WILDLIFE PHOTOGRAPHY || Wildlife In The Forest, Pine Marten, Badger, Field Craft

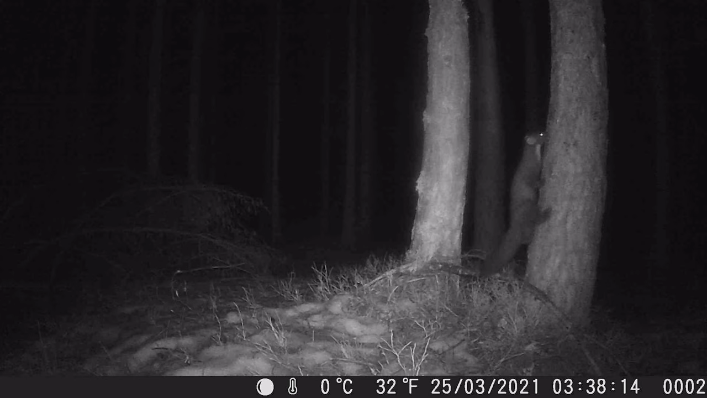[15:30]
I'm not sure if it was already here when there was still snow, but the snow disappeared shortly after I set up the camera, I think. There's still some remnants, but yes, that's amazing. I got the Pine Marten here, so I'm thinking about, do I look for a location that I think is better light-wise, photo-wise?
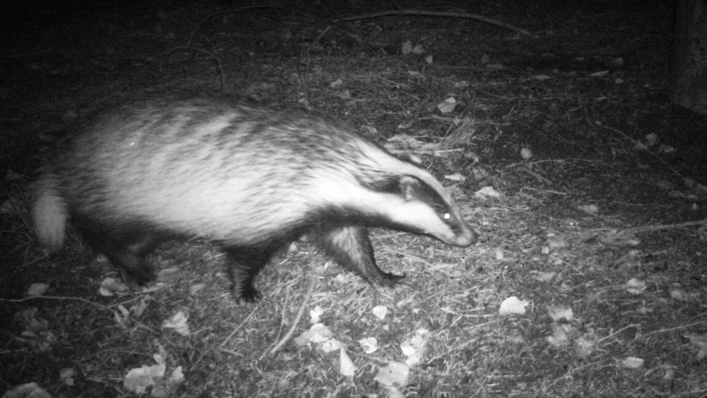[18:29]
It reacts in a matter of milliseconds.